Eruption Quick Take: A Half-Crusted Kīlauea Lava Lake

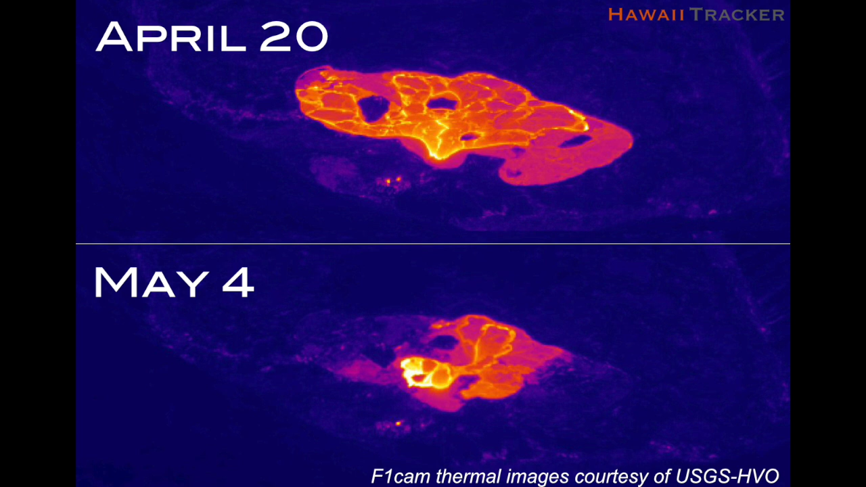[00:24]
The warmer colors indicate hot lava, even the pinks in the lower image there. So by May 4th, the open lava lake surface area is roughly half of what it was two weeks before.
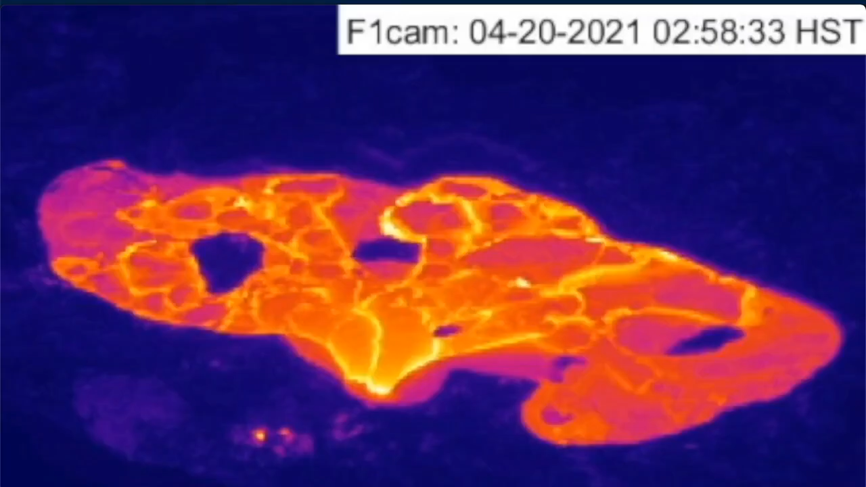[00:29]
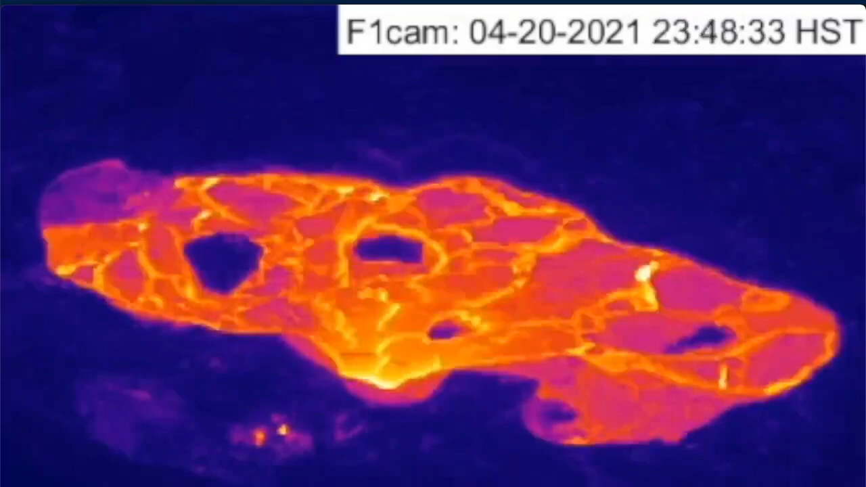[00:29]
Zooming in to a thermal time-lapse here, you can see starting in the north edge and in the southwest edge, as we kept last week, we have had crossing over of the active lava surface, and that trend has continued with the edge receding in from the southwest and from the northeast.
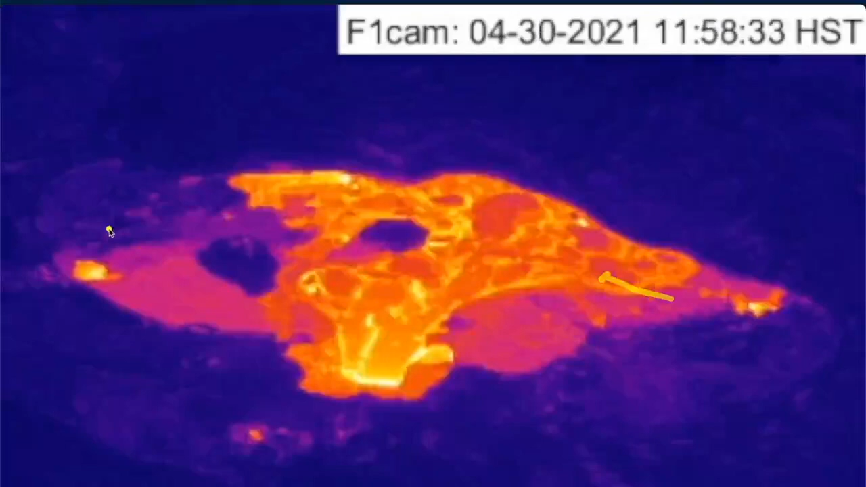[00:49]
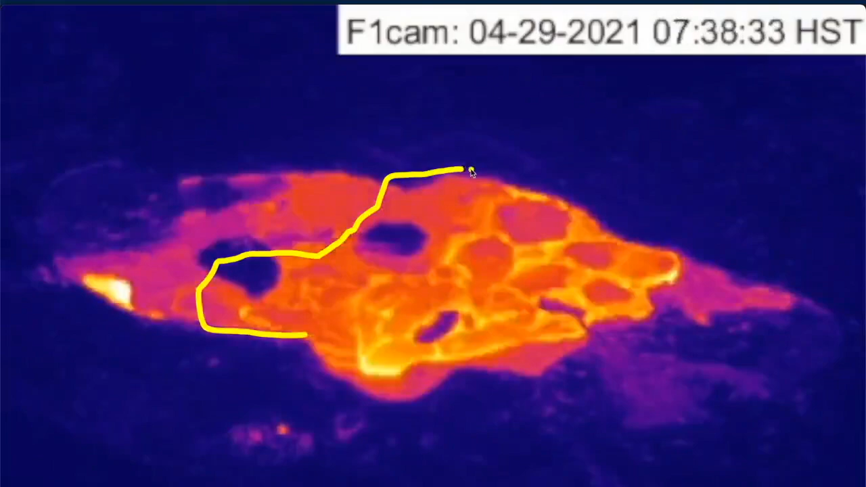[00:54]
Our new surface is a smaller area than it was two weeks ago. So, zooming in to the southwest area here, you can see the edge growing out.
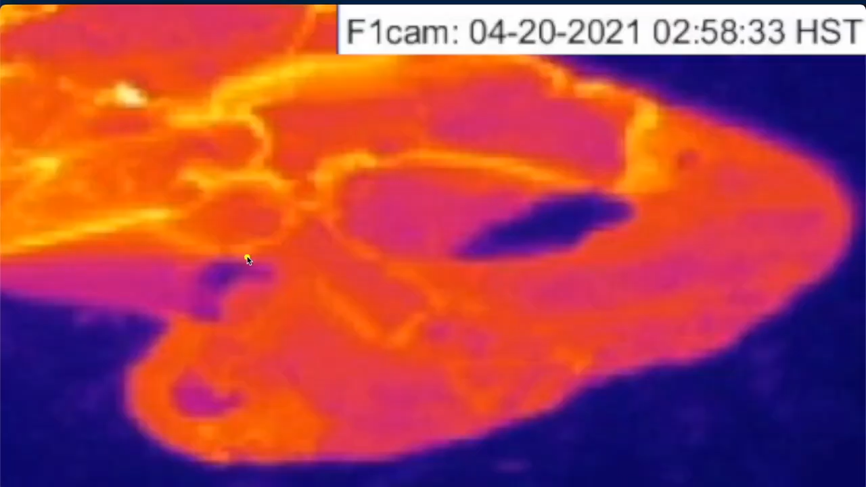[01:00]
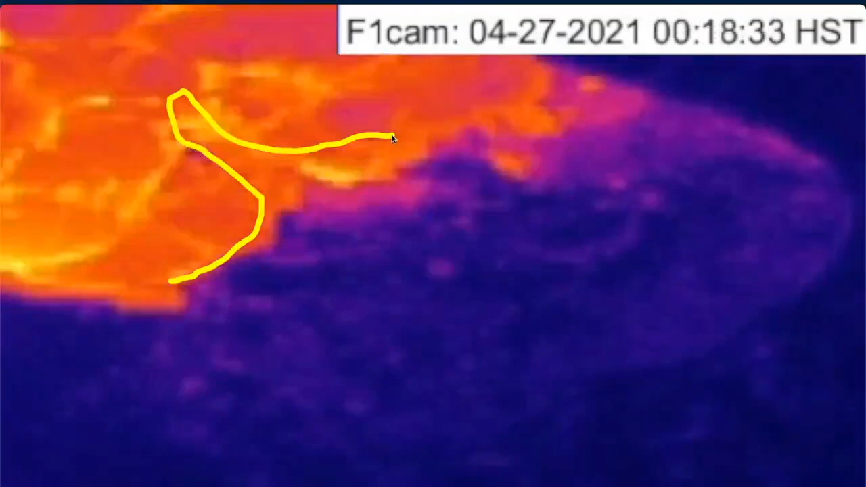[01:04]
And in the northeast, we can see this small islet bobbing before it finally attaches itself as the lava edge recedes back to the south.
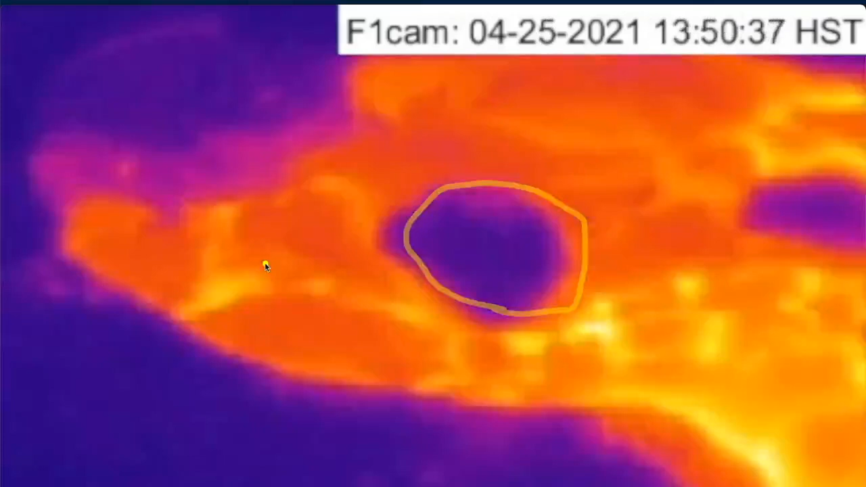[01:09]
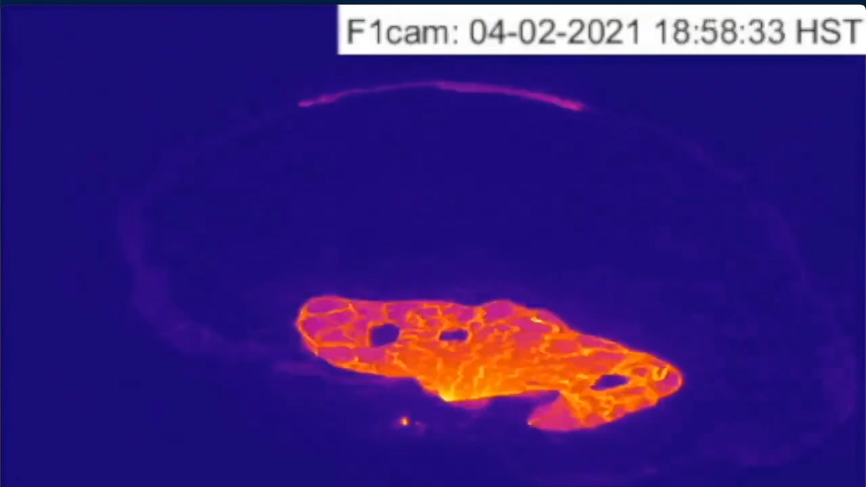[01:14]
Zooming out, we see that in early April we had ooze-up flows around the perimeter of the crater.
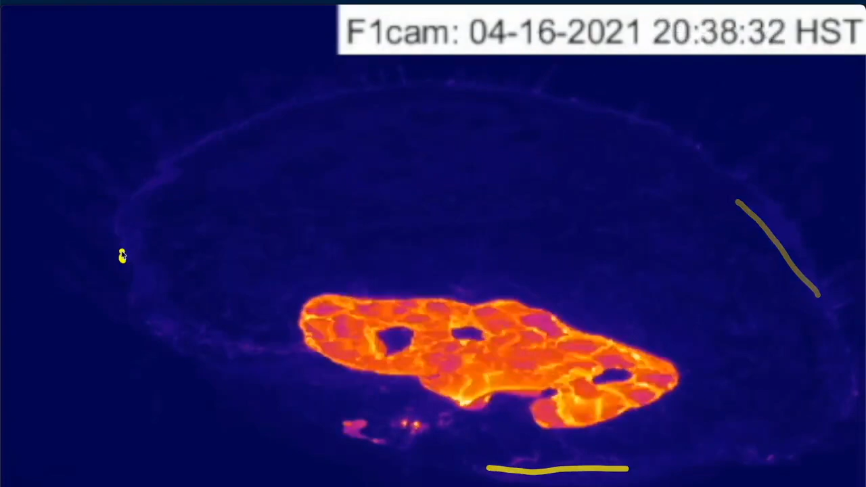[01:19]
Since then, we haven't seen any overflows from the west vent and only the receding from the northeast and the southwest.
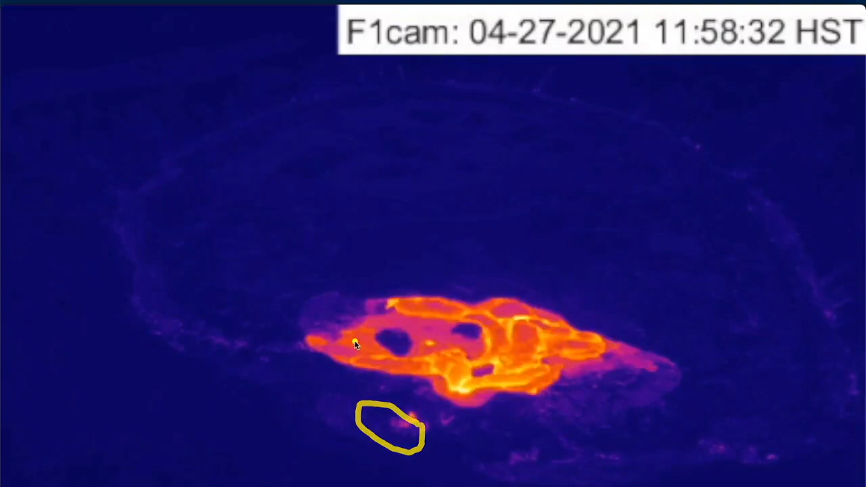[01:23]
Recent USGS mapping reveals that by April 16th, 93% of the entire lava eruption area had already been crusted over.
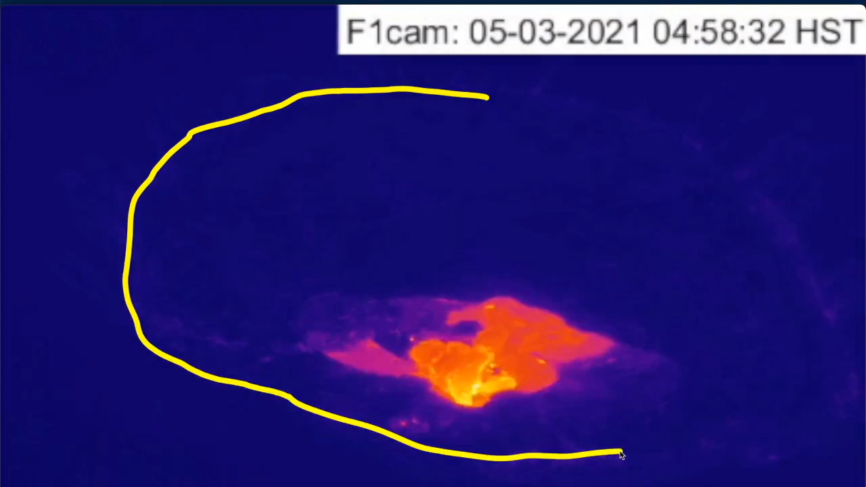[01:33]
So this last increment maybe gets us closer to 96
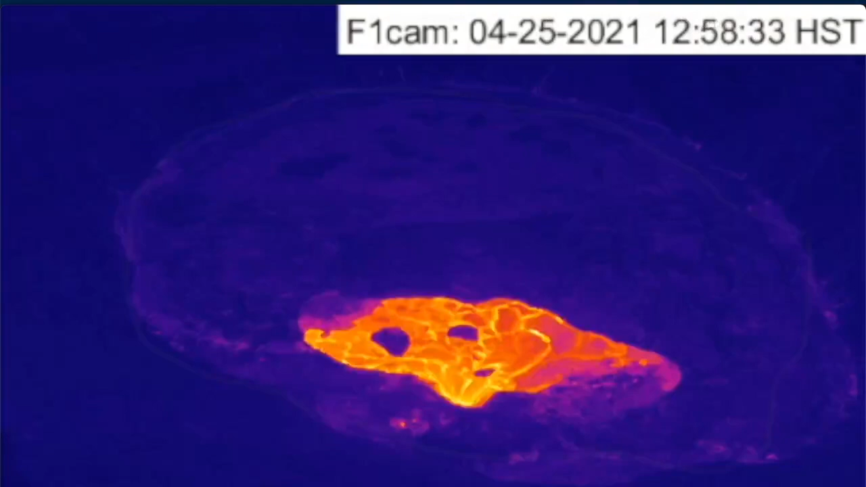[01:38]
or 97% of the entire eruption area crusted over.
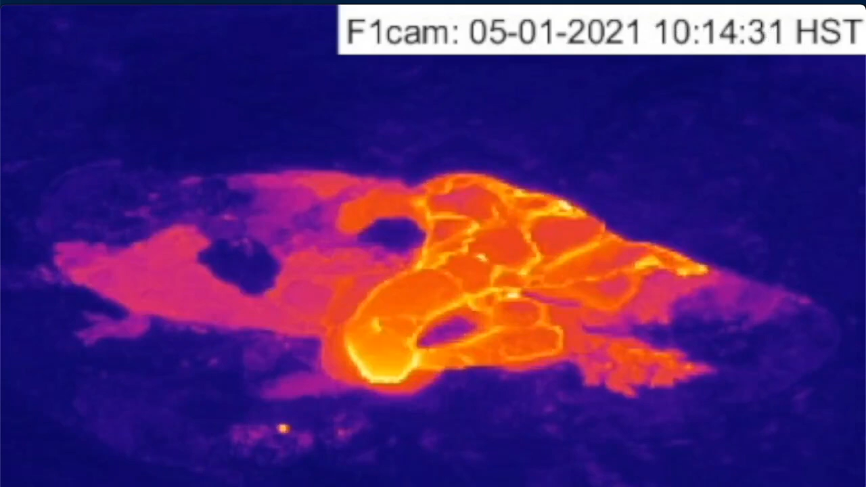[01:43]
Looking more closely here, and a little bit slower at the activity since the start of May, we can see a main pathway of flow from beneath the west vent
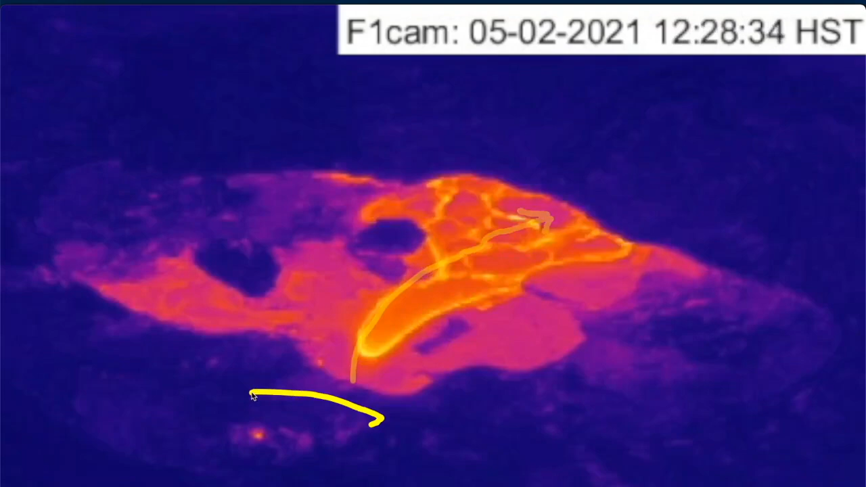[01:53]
at the established entry point, putting out flows that seem to crust over before the crust breaks and we reopen the surface.
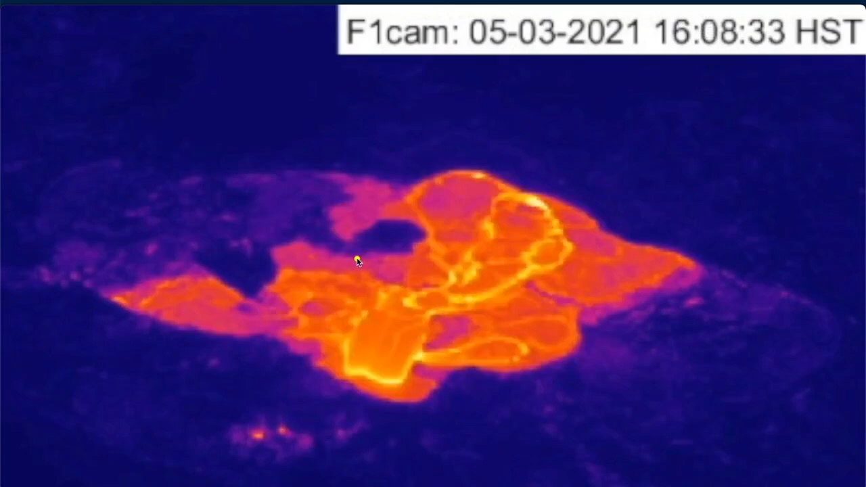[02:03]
And only minor foundering, crust overturning, and some of the perimeter areas here. This flow is going beneath the edge of this big island, which has been affixed to that eastern crust for several months now. We also see cooling edges and topography emerging that may disrupt this pathway in the near future.
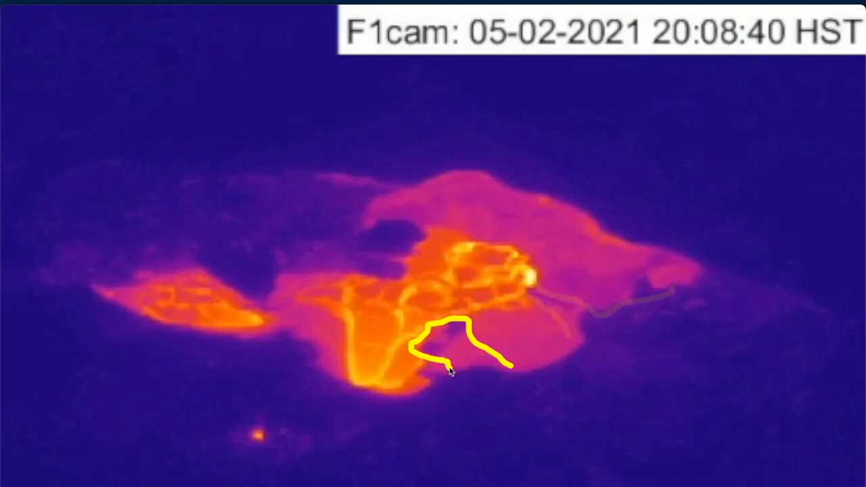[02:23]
We also expect to see sagging in some of these areas